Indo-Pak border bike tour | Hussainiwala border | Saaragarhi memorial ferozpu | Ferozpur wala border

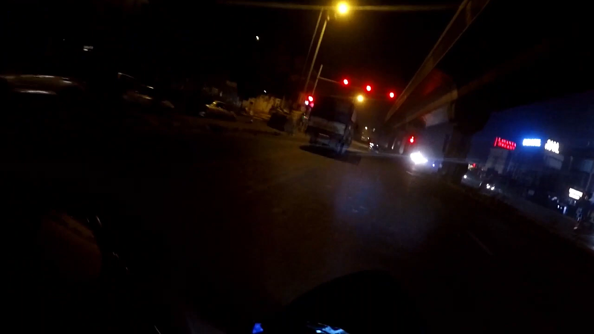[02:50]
करने के जल्दी से जल्दी लेकिन सेफटी के साथ हम ज्यादा तेज अपनी बाइक को � सबसे ज्यादा में डर अपने जानुरों से लगता है जो की आईवे पर घुमते रहते हैं कभी भी आजाते हैं आगे उस समय
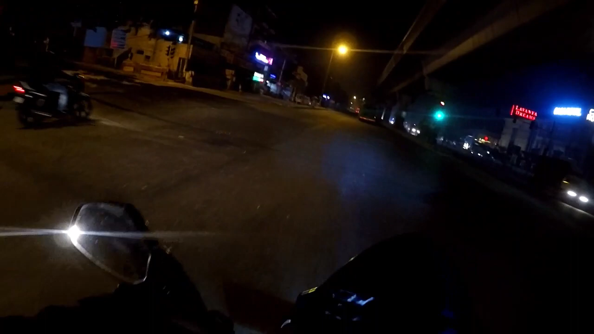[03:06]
बाइक बचाना बहुत मुश्किल है वी आरीट इन बहादूर गड़ आज फोग नहीं बिलकुल भी और बहुत ही क्लियर है मौसम विजिविल्ट
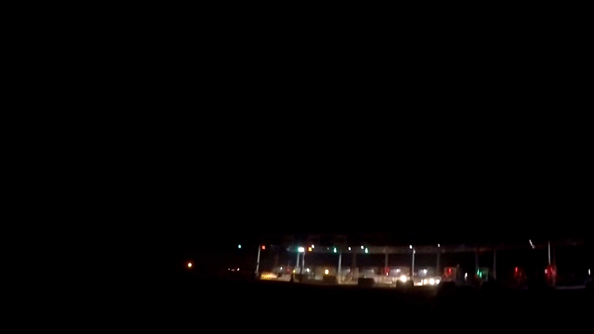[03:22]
को क्रोस कर गिया है और अभी हम हिसार वाले रूट पे हैं और
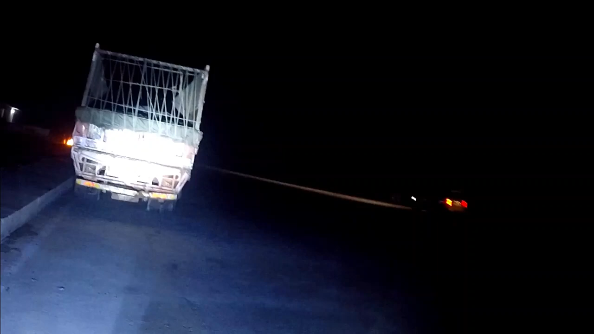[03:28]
यह रोट तक क्रोस करके फस्टोल आता है तो उस पे अभी मनेक चोटा सा ब्रेक लिया
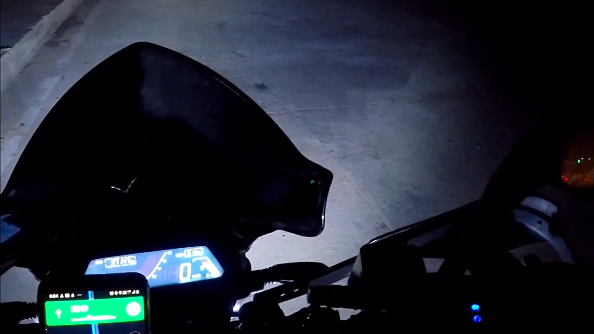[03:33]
है हमारा ग्रूप होटल पैराडाइज हासी वहाँ पे रुका हुआ है तो यहां
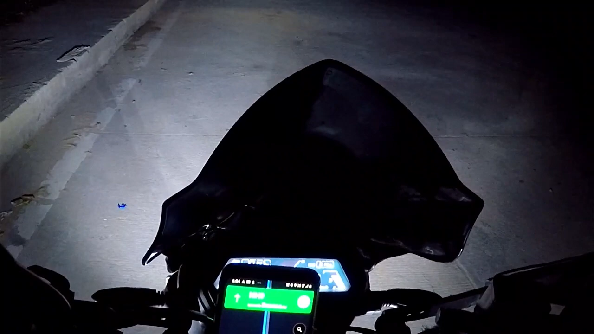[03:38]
से मुझे 41 मिनट दिखा रहा है गूगल पाध चलते हैं आप से लिए